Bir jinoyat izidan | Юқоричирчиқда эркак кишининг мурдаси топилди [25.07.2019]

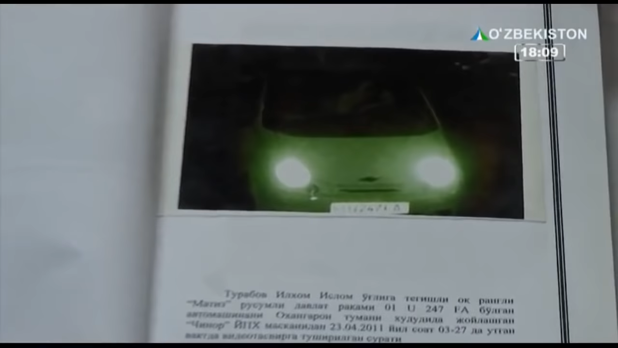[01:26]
01U247FA bo'lgan oq rangli Matiz rusumli avtomashinasidan uydan chiqib ketib, qaytib kelmagan.